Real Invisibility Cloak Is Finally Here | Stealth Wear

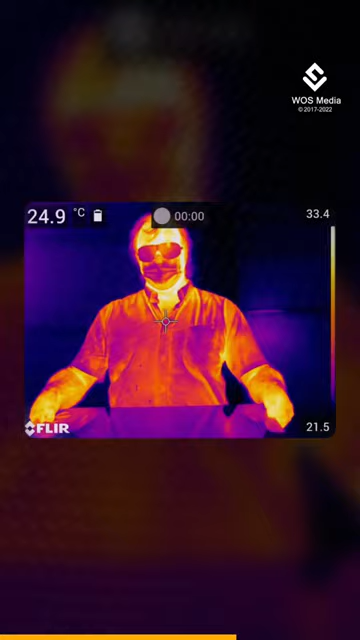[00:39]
On screen: spot 24.9°C
reducing the wearer's chances of being identified by thermal-seeking devices.
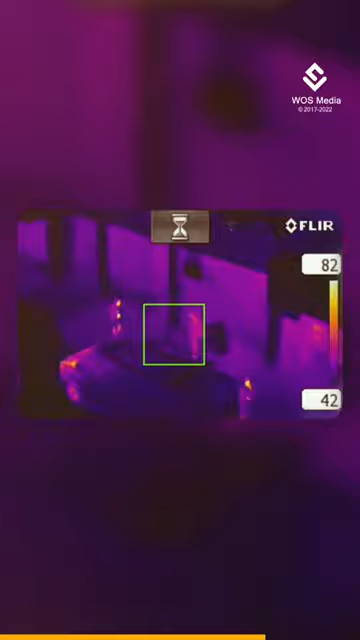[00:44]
In tests using forward-looking infrared cameras,
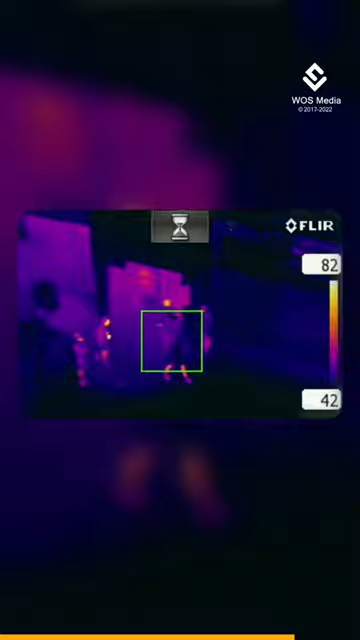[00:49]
it was found that individuals wearing the clothing emitted little to no thermal signature and that their faces became entirely imperceptible.